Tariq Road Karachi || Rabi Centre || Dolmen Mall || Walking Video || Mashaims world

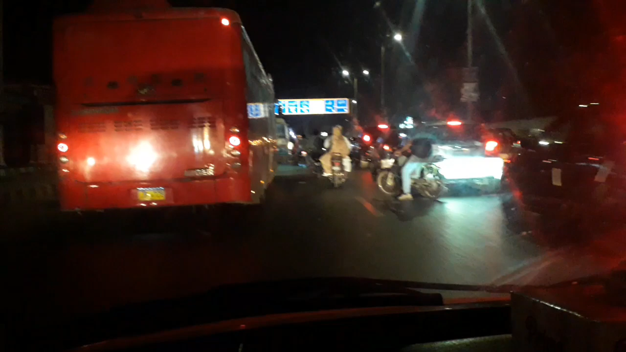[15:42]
رہی ہوں پیاری والی سائٹ ہے تو اس کو انجوائی کیجئے اور یہاں پر ٹرافک کافی زیادہ تھا رات کے ٹائم پر
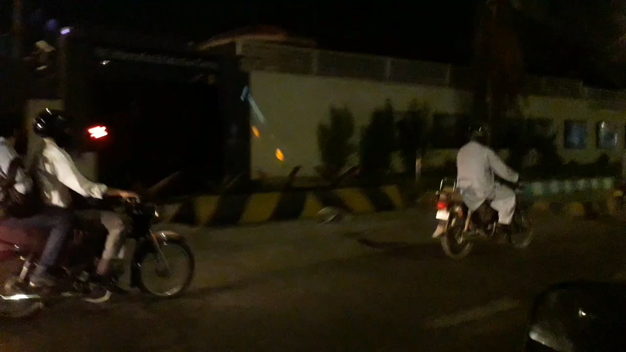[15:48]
زیادہ ٹائم نہیں ہوا تھا لیکن ٹرافک کافی زیادہ تھا اگر آپ لوگ جو ہیں میری ویڈیو دیکھ رہے ہیں تو میرے
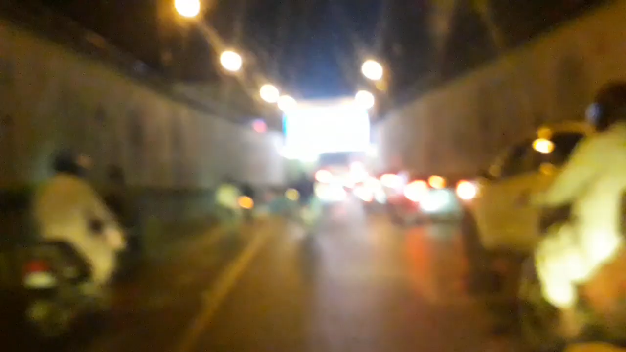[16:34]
فائیف منٹس کے اندر اندر ہم لوگ جو ہیں وہ اپنے گھر کے جو ہیں قریب ہوں گے اور یہاں پر اب بہت ہی پیارا سا ایک
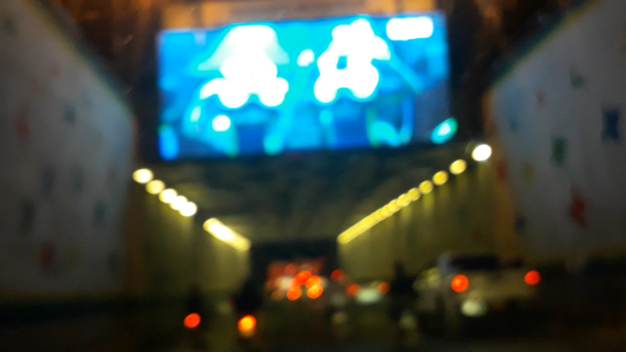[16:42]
انڈر بائی پاس سے ہم گزر رہے ہیں اور یہ بھی بہت پیارا کنسٹرک کیا ہوئے اور انڈر بائی پاس بھی کالیج میں بہت سارے ہیں اور
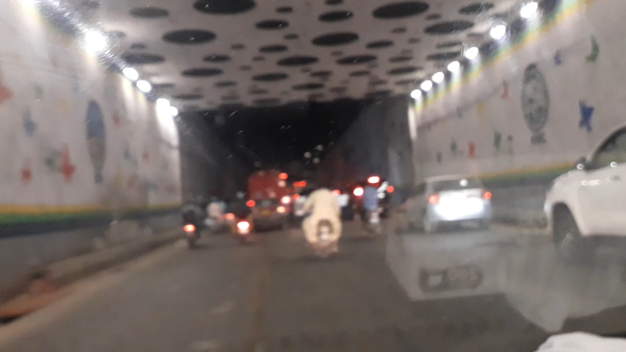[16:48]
مجھے ان کے اندر سے گزرنا بھی بڑا چھ لگتا ہے بہت پیاری سی لائٹنگ ہے باز انڈر پاس میں باز میں تو بلکل لینوں
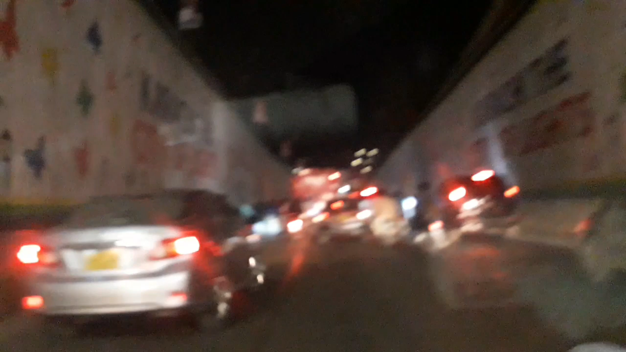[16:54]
نے جو ہیں وہ زیرو لائٹ بلپ لگائے ہیں ان کے اندر بہت اندھیرہ ہوتے ہیں لیکن بڑا مزہ آتا ہے تو بس اب یہاں سے
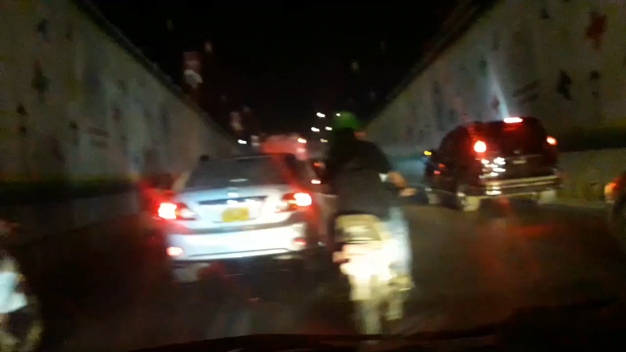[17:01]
تو میں نے جیسے بتایا بہت ہی قریب ہے گھر بس ہمیں ایک یوٹرن لینا اور اپنے گھر کے جو ہیں وہ پارکنگ کے قریب ہم پہنچ جائیں گے اور باقی اس پر آگے جا کے جو ہے گھر کے لئے نکلیں